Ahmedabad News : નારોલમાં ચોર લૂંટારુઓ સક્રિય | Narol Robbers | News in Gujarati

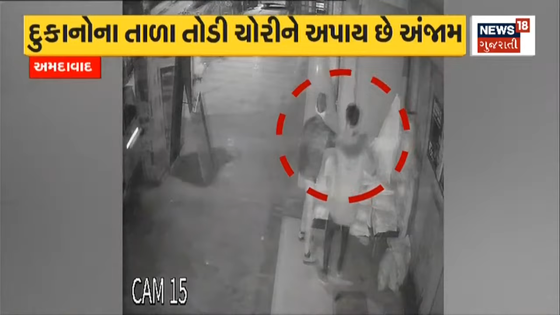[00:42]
छे तो विजबाजु आ रात्री ना ध्रश्चों सामे आवया कि जमा दुकान ना ताला तोडी ने बहार मुकेलों सामान चोर लुटारू ओ लईने फरार धाई रहा छे आतेना CCTV पन सामे
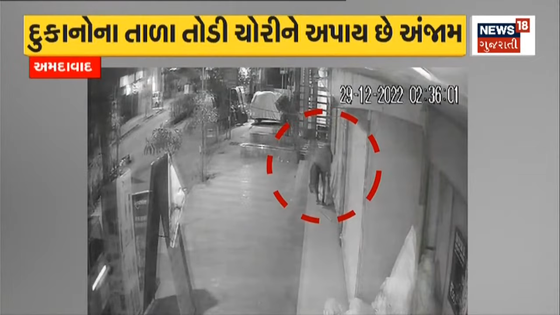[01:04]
मुबाईल फोन नी पन लूट थाई होवानी विगत सामे आवये छे नावसारी ना गुरुकुण सुपा